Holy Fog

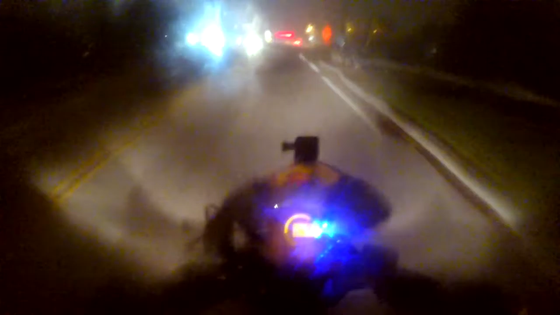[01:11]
oh that's uh medium right there i can barely see right now and i got my damn visor down my visor up i can see a lot clearer
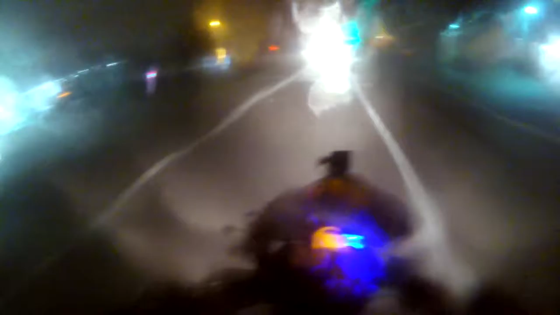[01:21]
but right now damn this shit here just got me like what the fuck excuse me
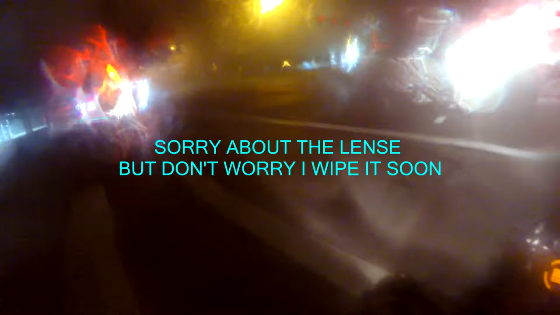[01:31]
anyways yeah fam it's like i'm on my way to work this morning obviously and holy fuck let me open my visor real quick
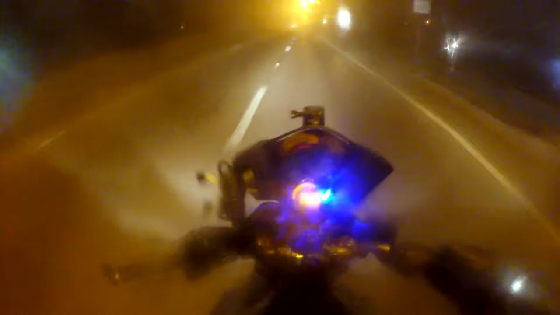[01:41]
yo there's a bridge and there's a light straight ahead of me i cannot see either one of them at all i do not see the bridge yet holy fucking hell yo this is some goddamn uh resident evil type shit someone shit is that or no no no no not resident evil this is more like some silent hill shit bro oh that's fucking fine see you see the lights from the cars coming down i still can't oh here's my fucking hate this see bro i couldn't even see this shit here's the fucking bridge right here
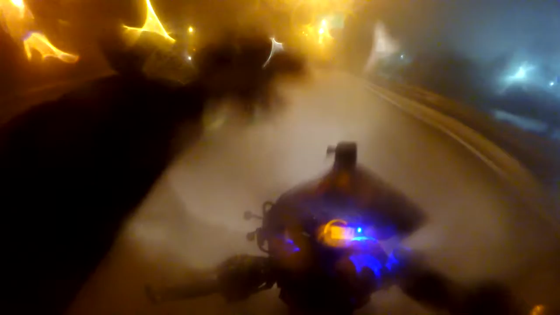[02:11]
holy fuck i couldn't even see them goddamn lights up there damn sun
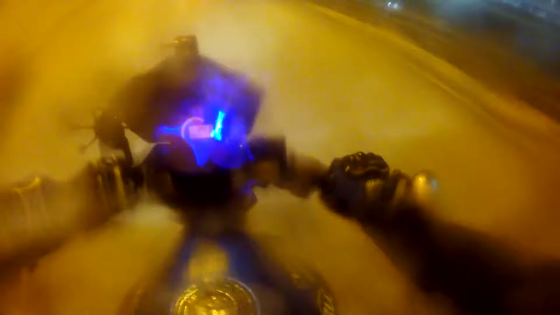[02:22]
yo planet earth what the fuck red light
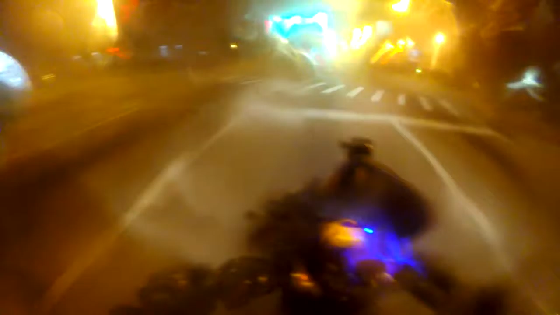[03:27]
house grabbing a wallet in the w dole bitch hoo hoo hoo hoo hoo hoo but damn but i just had to check yo let's stop light up okay i see the light now okay i see the stop light
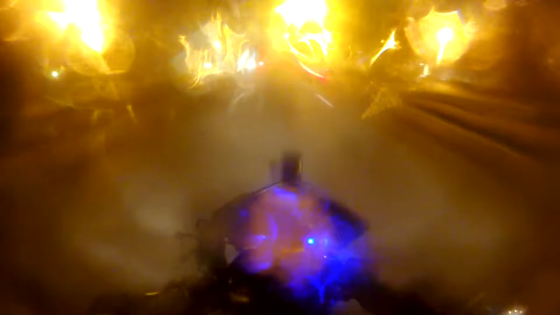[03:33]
but i do not see the damn intersection i see the car sitting on the other side but i don't see the intersection i'm not i'm not sure
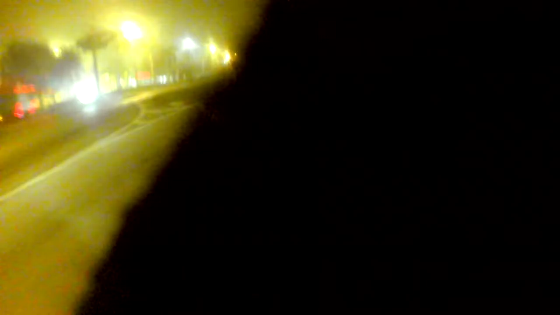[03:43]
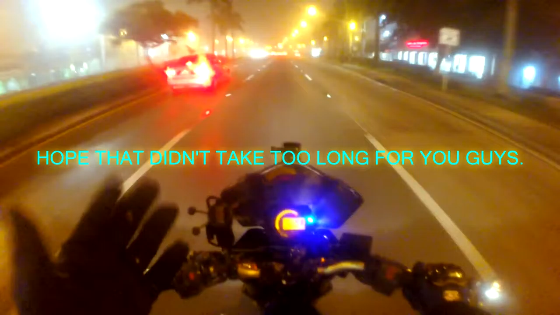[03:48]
if the uh screen on my gopro is getting foggy as fuck as well because of all this damn uh condensation in the air damn i just love my damn son yo
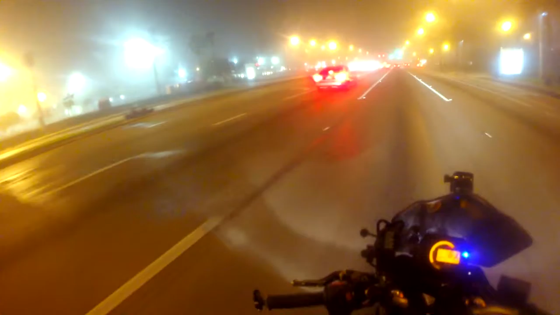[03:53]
yo it's like i'm riding into straight nothingness yo it's actually kind of exciting for me anyways put main visor down for a bit this is actually kind of exciting for me it's riding it's like i said it's some resident evil type shit here or some silent hill type shit i'm just expecting there to be a fucking car accident somewhere way up ahead that you don't notice too damn they're